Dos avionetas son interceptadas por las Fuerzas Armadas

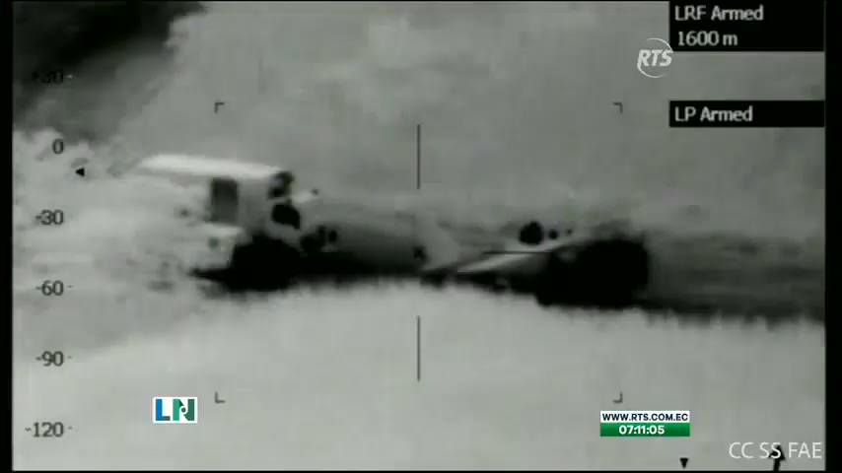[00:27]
0-3-12-49, encontramos una avioneta, dos camiones en la cabecera de la pista, aparentemente en movimiento.
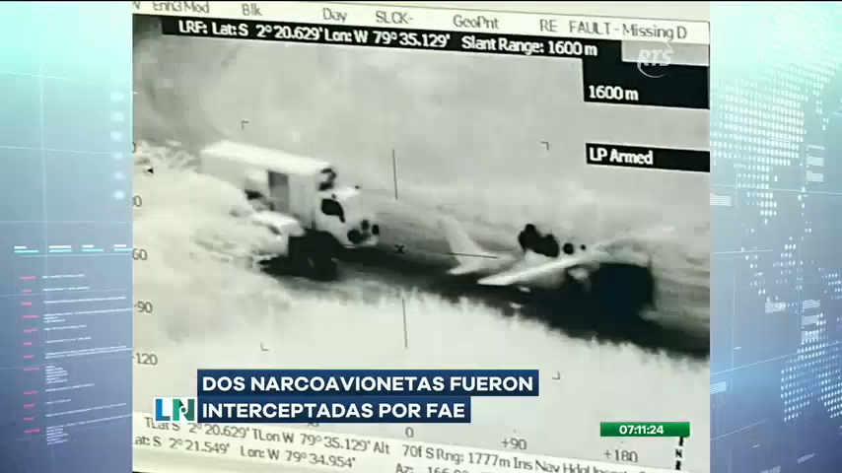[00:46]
detectando el ingreso de dos aeronaves que venían de Centroamérica. Una de ellas entró por Salinas, en la provincia de Santa Elena.
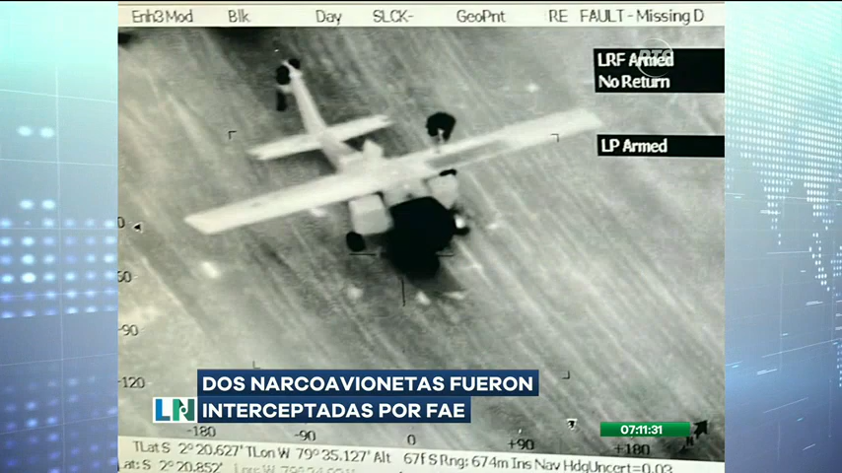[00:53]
Esta es una aeronave CETNAS tipo 172,
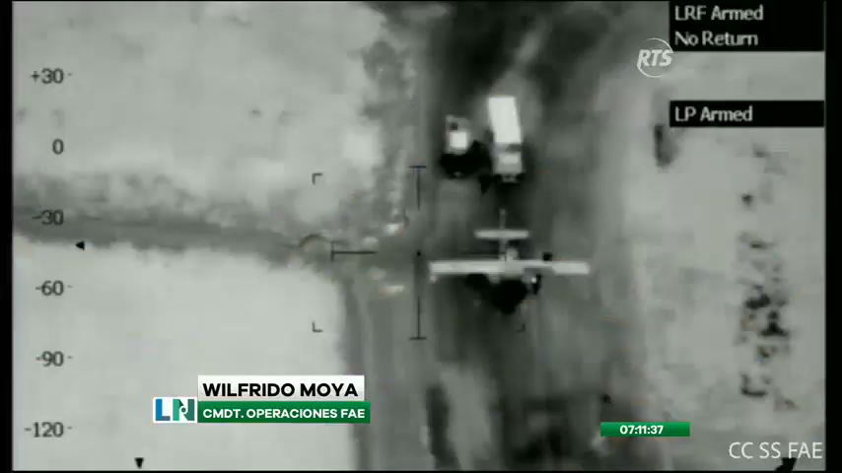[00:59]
de características básicas que lo que hacen es incrementar el alcance a través de mayor cantidad de combustible.
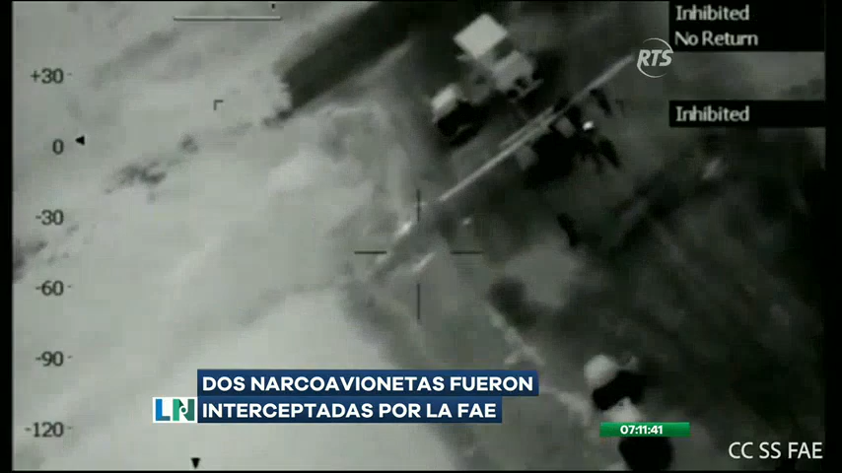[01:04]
Unos 500 metros antes de llegar a la aeronave se encontraban mecheros puestos a cada uno de los lados del carretero,
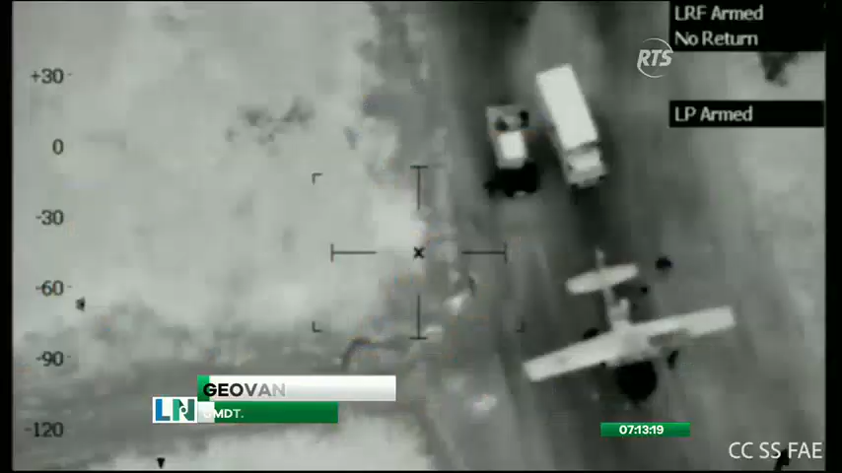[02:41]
sobrevoló por el sur de la provincia del Guayas hasta llegar al recinto El Martillo, que quedó en el cantón de Naranjal. En ese sector aterrizó el TNI y nuevamente, siendo seguido por las aeronaves de la Fuerza Aérea, detectaron a la aeronave que estaba aterrizada,